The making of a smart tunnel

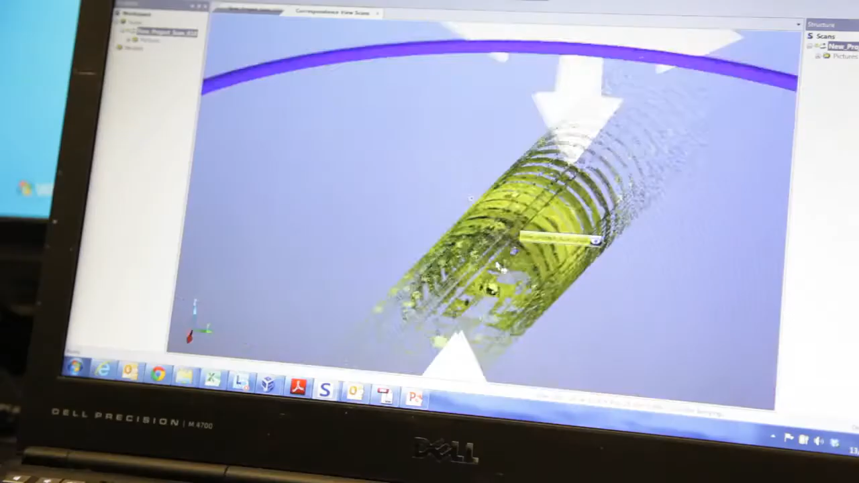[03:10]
can show us how it how the post office railway tunnel deforms, how it bends if you like.